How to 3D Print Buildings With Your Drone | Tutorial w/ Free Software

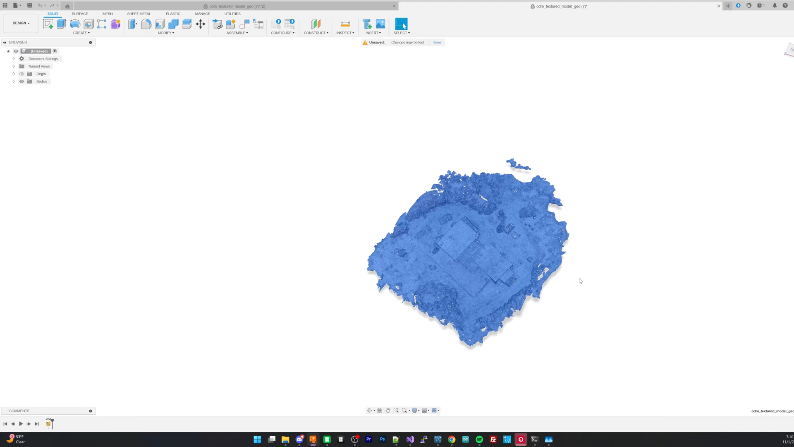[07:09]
So the first thing that we're going to do now in Fusion if you've never done this before is import the model so you have to go through the tab up there click open and then select the object file that you've downloaded
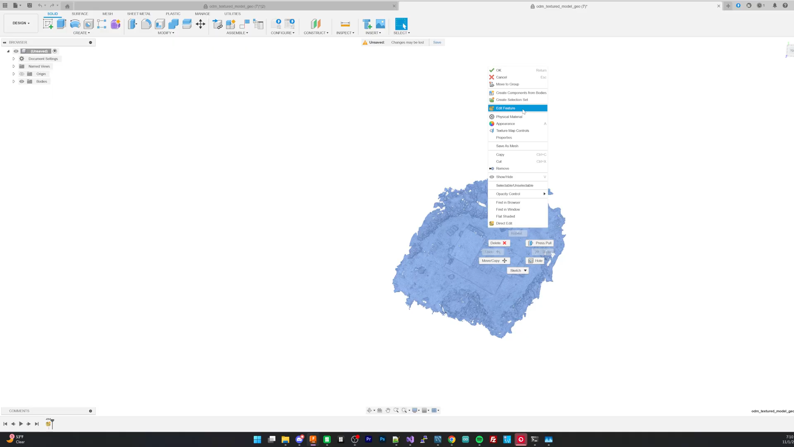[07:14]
and then we're going to click on edit feature and then we're going to go through and then
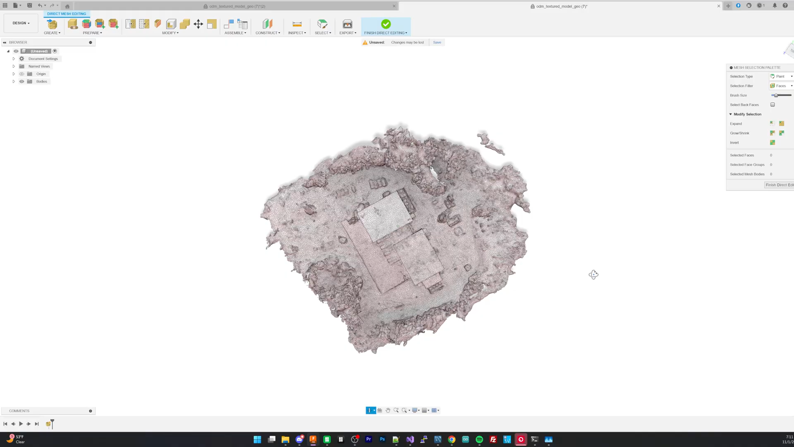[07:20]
we're going to work on slowly removing the parts that we don't want in our model. So the big thing here is some of these parts especially like the trees here are
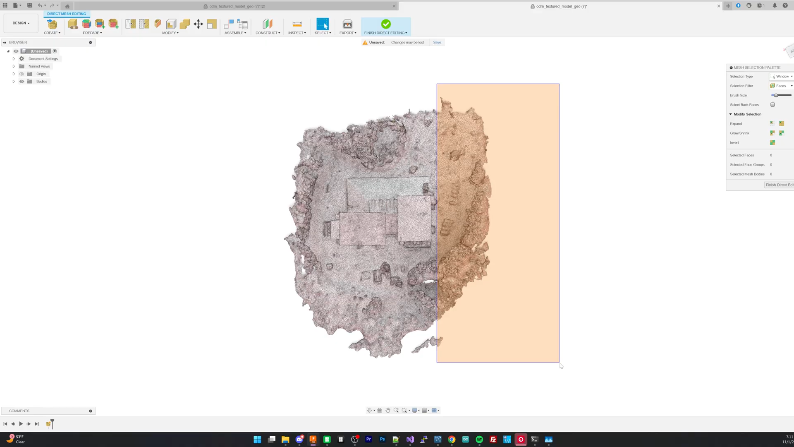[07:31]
not really useful so we can just select them and then hit delete and then what that's going to do is remove those parts from our model so we can strictly focus on the building that we're trying to make our model of.
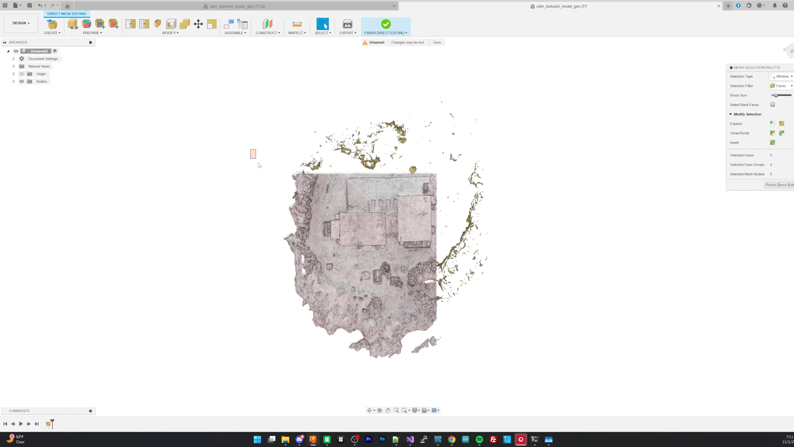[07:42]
If we do this of the trees themselves they are not really trees are especially difficult to
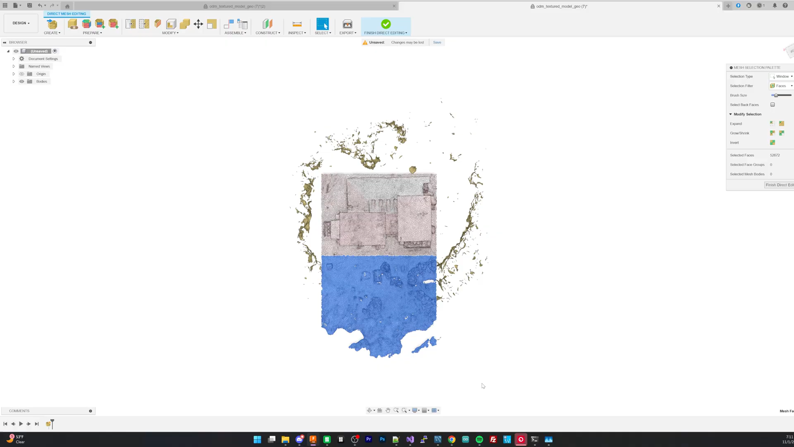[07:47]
get right from drone pictures so it's not a reliable method so I'm just going to rotate this
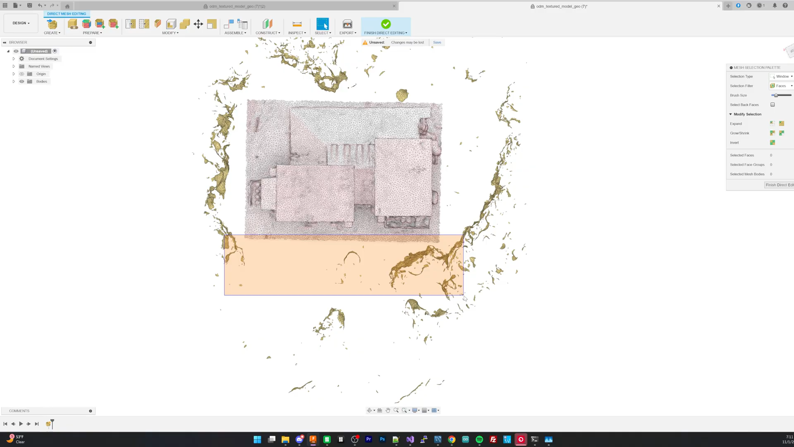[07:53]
model now and just make selections to kind of select the things that I don't want. So these trees for example and also make sure I just get just the building and then I'm
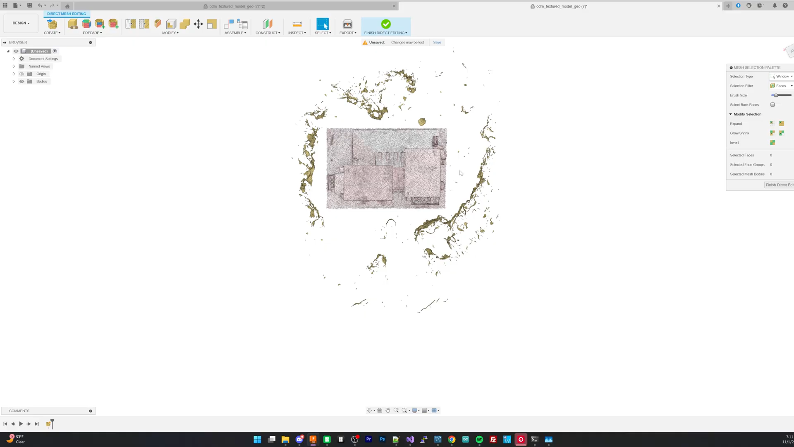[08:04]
also trying to line it up so it's very square but after that I'm just going to go through now and try
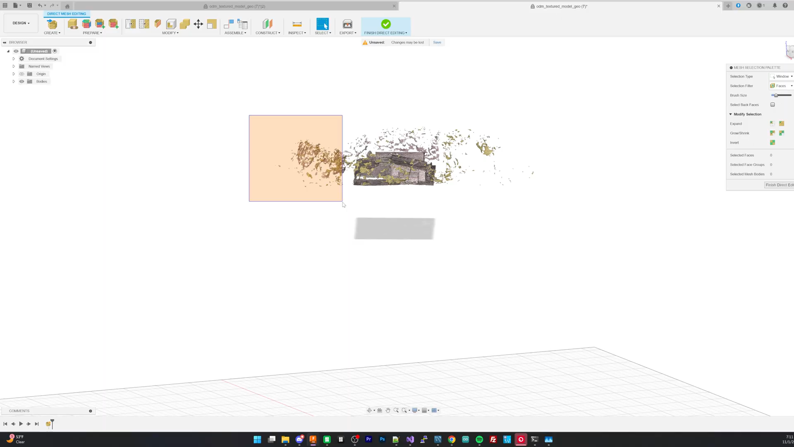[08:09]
to look around at different angles and highlight all of the different faces.
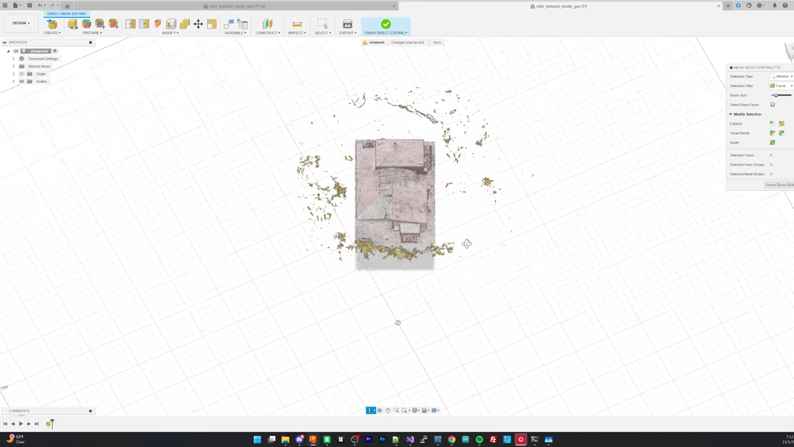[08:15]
Now with the trees especially why this is so much of an issue is they come out really jumbled so you have to go through and select them
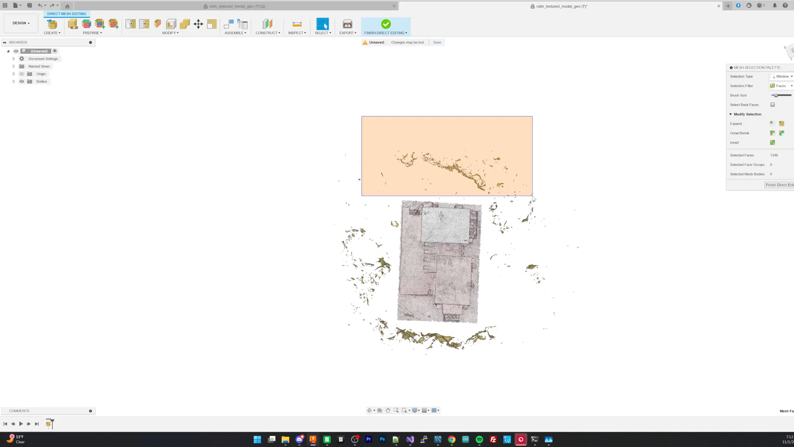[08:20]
from different angles you can only select when you're looking at the face per se of it so
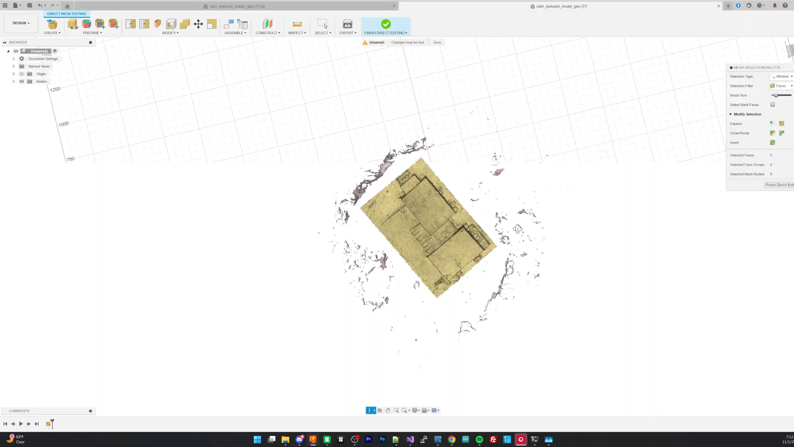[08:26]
you just have to go through it's a little bit of a process if you rotate three or four different angles then
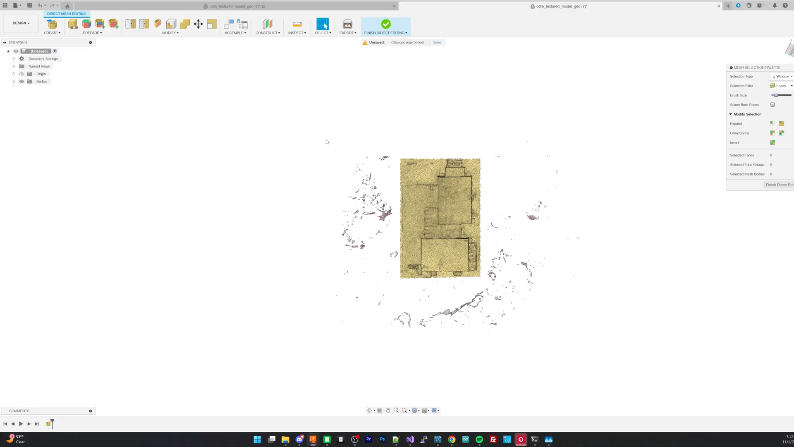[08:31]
at the end you should have a lot of them selected and you should be able to get rid of them.
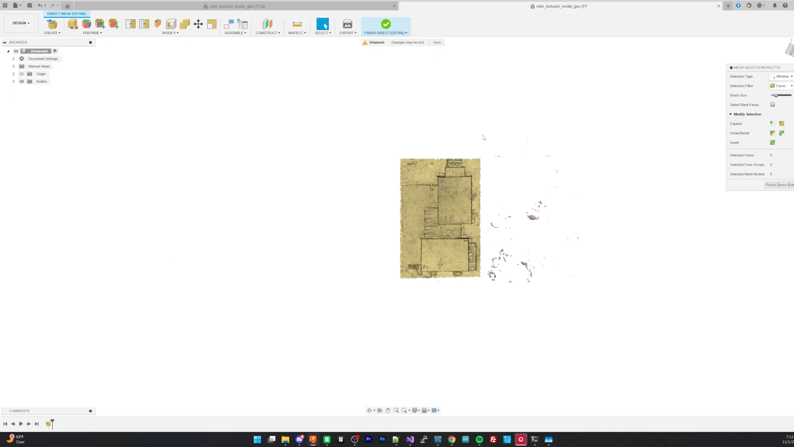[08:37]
So let's go through finish this up real quick and then we'll have a final model that we can preview.
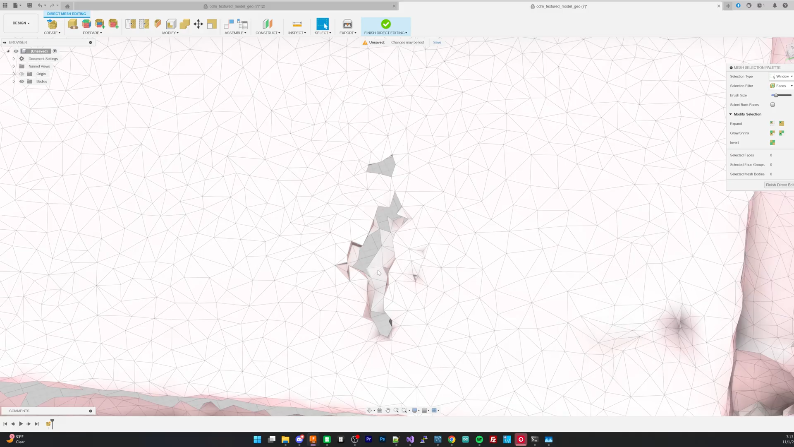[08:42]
And so once we have everything that we want here we're now going to go through and finish the model in a couple different ways. So there are some defects with the building itself so what we're going to go through is try to get rid of those defects.
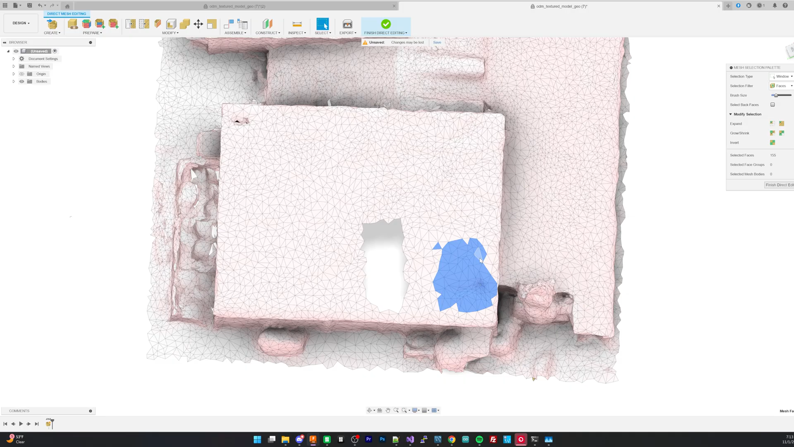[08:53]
We're going to use the inbuilt feature to finish the model and close it so we want to get rid of any shape that doesn't really match our actual building. So there are some holes up on top of this roof here that were not present when we went through and scanned this building.
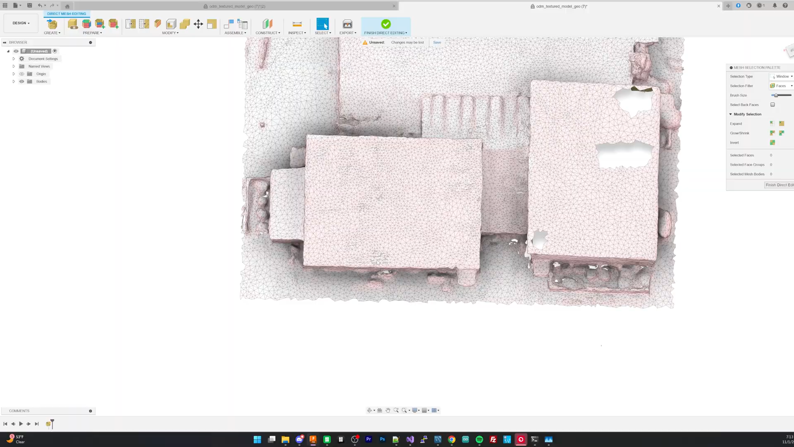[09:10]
Obviously this roof was flat and solid so we're going to go through now and individually try to get rid of these
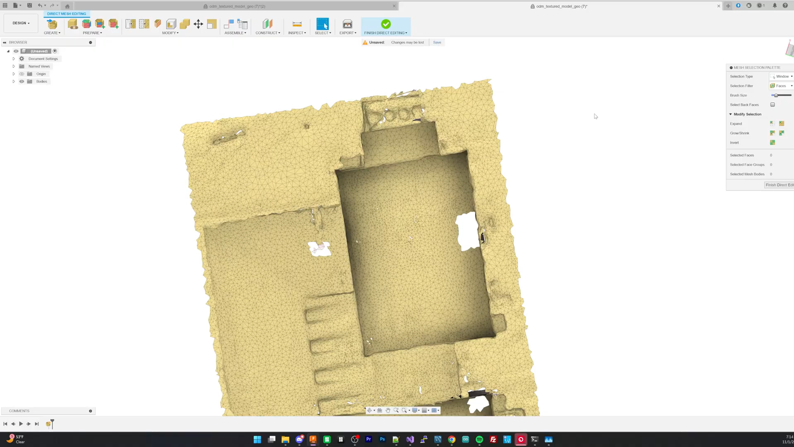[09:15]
guys so that basically there's nothing there instead of a hole or these
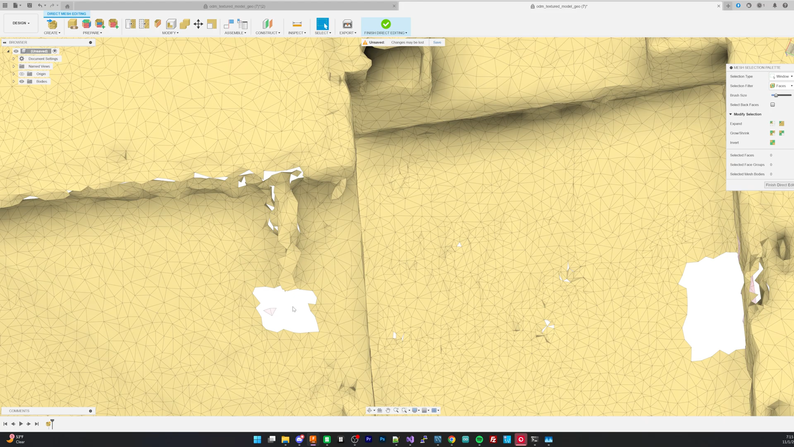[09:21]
malformed divots per se of this model.
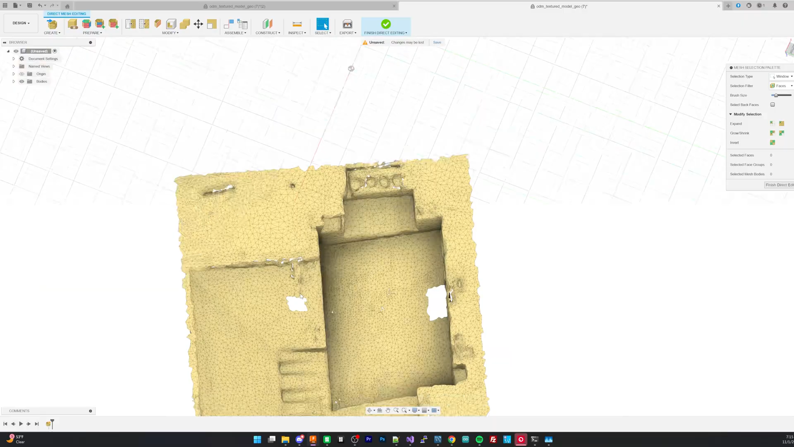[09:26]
And what this will do next is we'll go through and it will automatically fill all these in so you'll get a really smooth surface here we just want to remove any false detail.
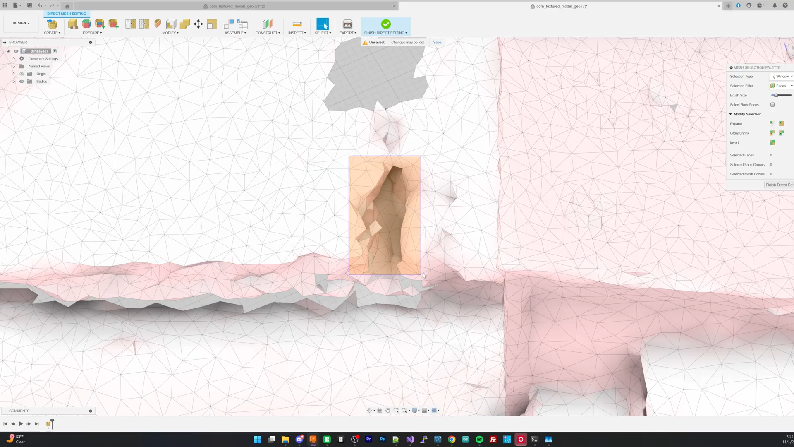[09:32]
So now we're going to go through and finish the model
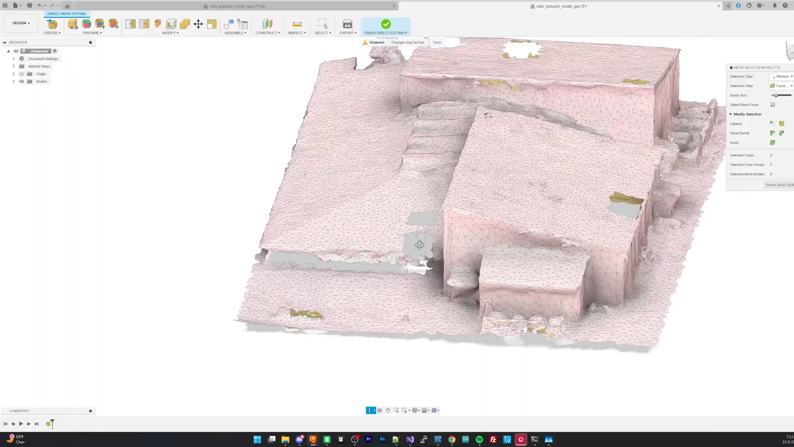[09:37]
now that we have all our false detail removed so we're going to click on repair and we're going to click on
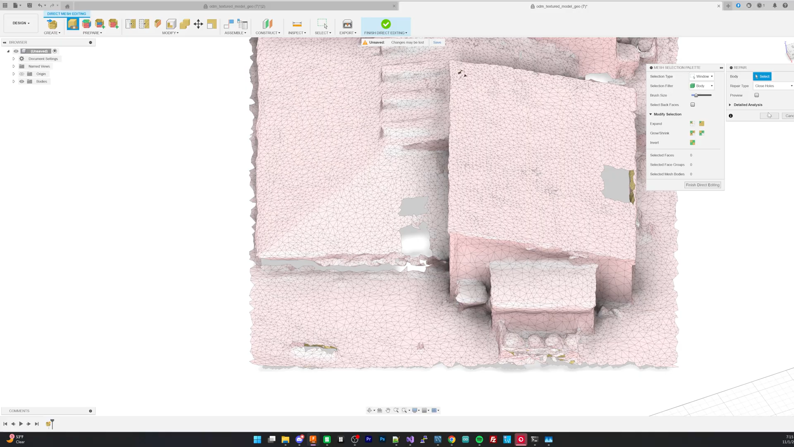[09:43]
basically the object and then we're going to close all the holes up.
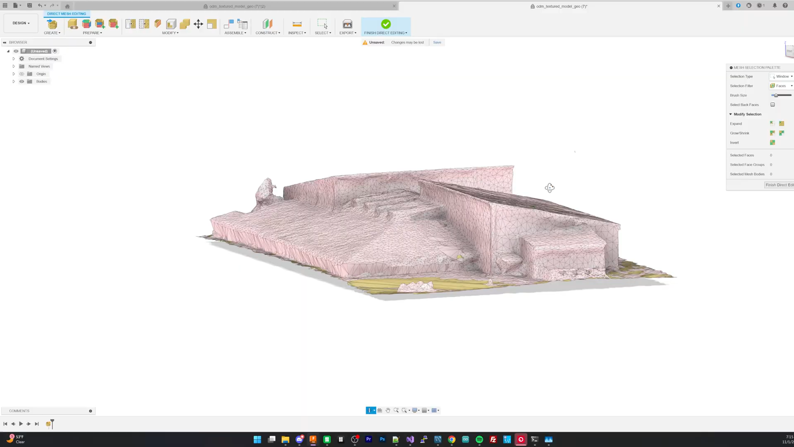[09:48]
And what this will do is it will make a single body that does not have any holes in it and as you can see the roof ended up getting repaired nicely and it's nice and flat.
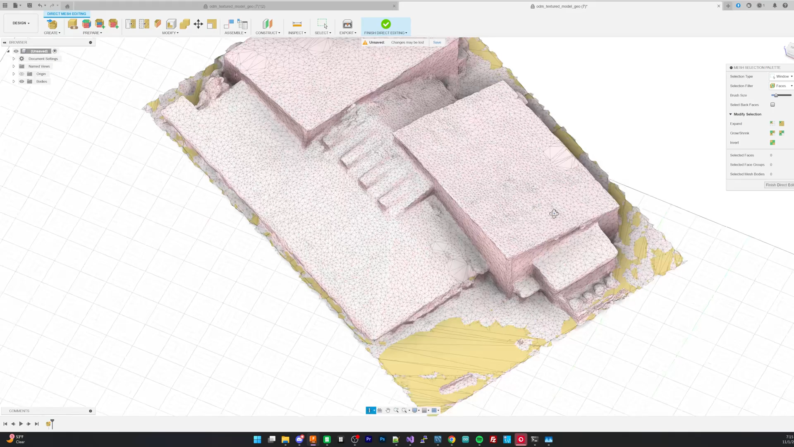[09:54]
Now it doesn't have all those triangles in it but that's okay because
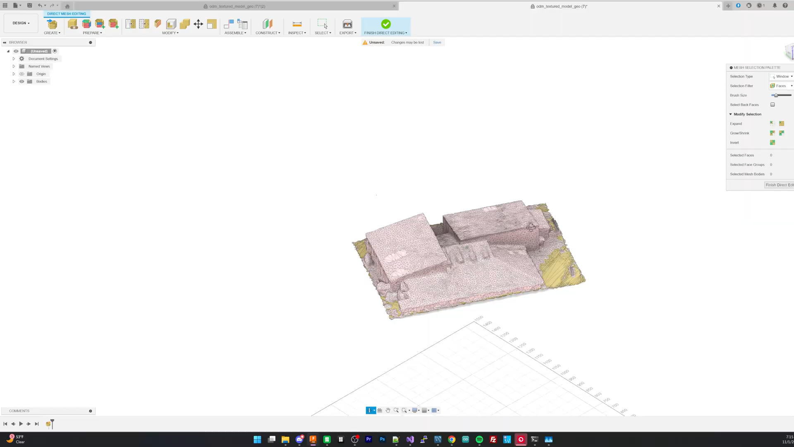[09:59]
in reality especially for the flat surfaces it's actually not really noticeable this difference.
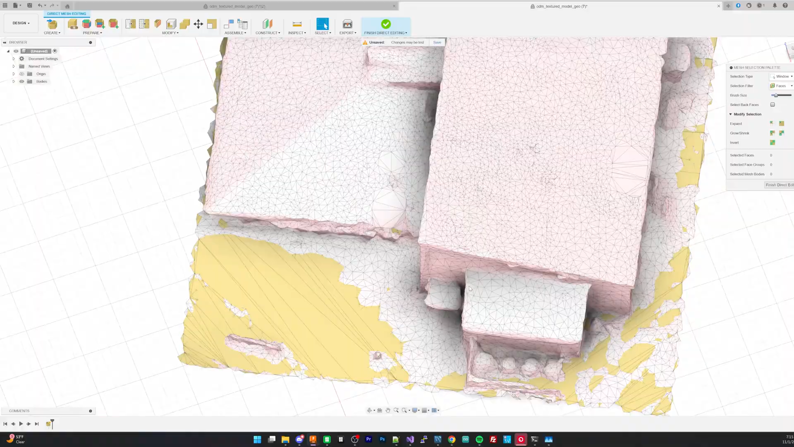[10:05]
So now that we have this model we're going to save this as an STL and we're going to load this into our slicer software.